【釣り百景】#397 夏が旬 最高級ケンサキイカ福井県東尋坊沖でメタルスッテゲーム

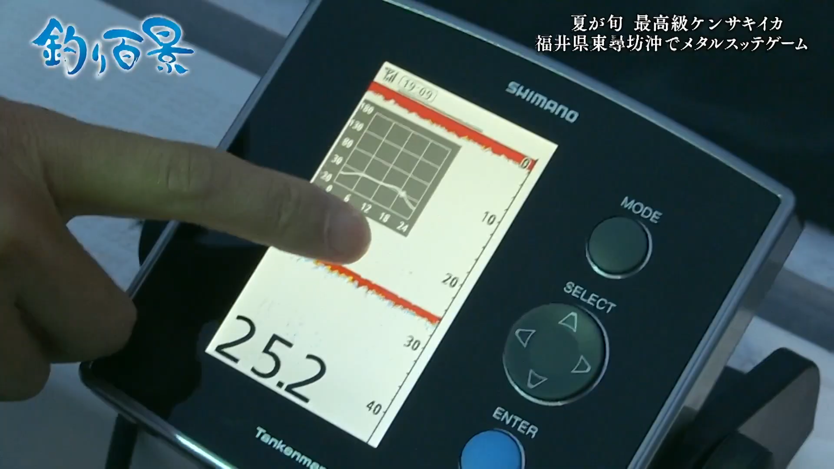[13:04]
今この上には何も映ってないこれが光が今ついてプランクトンが寄ってくるとそれに合わせて今度小
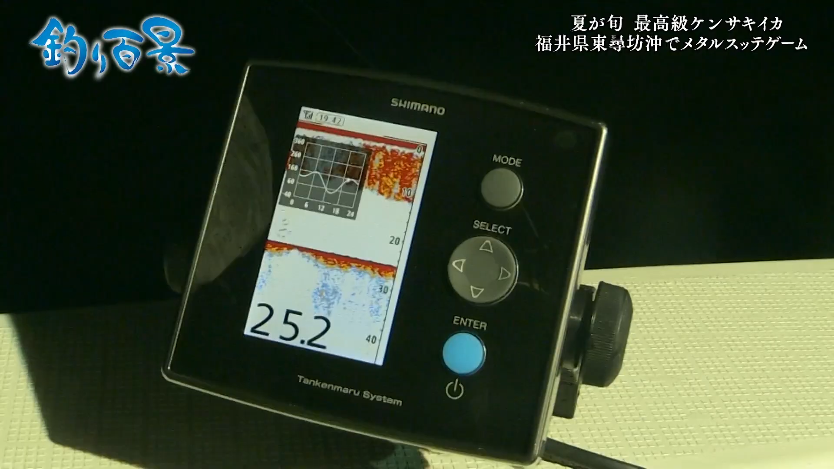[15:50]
おーすごーベイトが熱いですベイトね表層からね12mまでになったね着いたね一気に着いたね
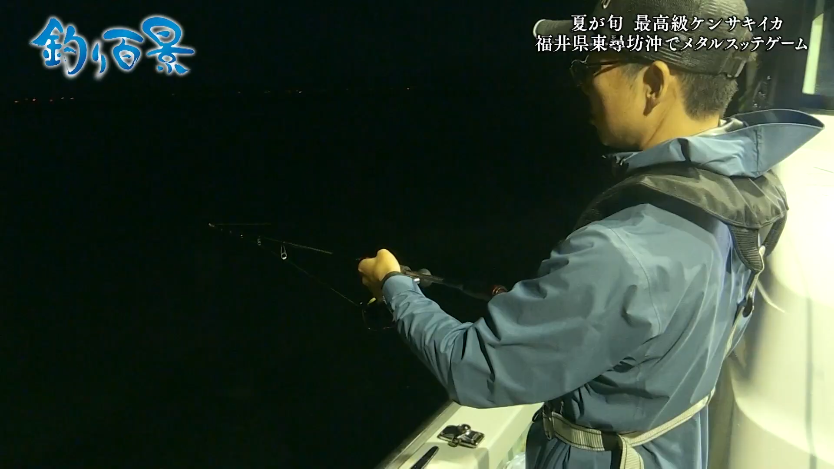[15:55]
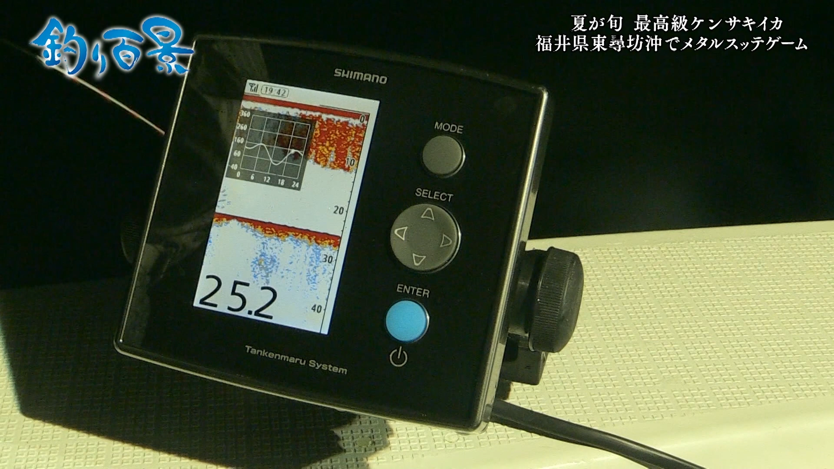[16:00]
よたんが赤く染まった海面から水深十数メートルまで小魚の群れだ